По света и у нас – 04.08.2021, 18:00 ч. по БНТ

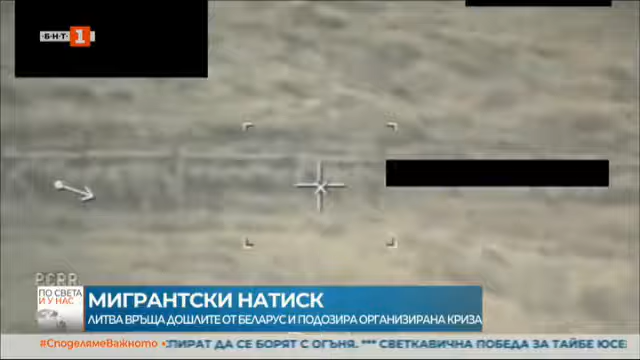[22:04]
Страната вече пристигнаха подкрепления от Европейската агенция за охрана на границите Frontex. Агенцията засне видео, което според Литва показва как беларуски граничари ескуртират мигранти към страната.